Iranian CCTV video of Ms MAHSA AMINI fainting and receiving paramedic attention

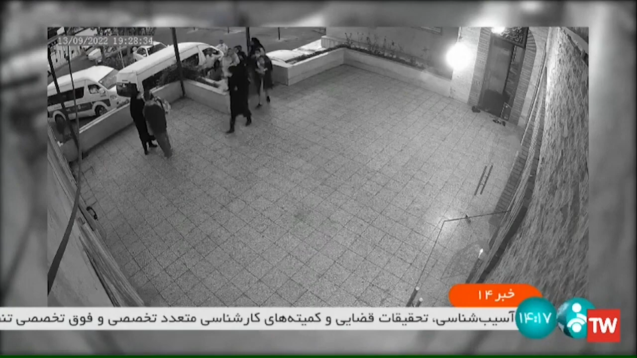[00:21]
خانم امینی همراه دیگران وارد سالون آموزش می شود و روی سندلی می نشیند.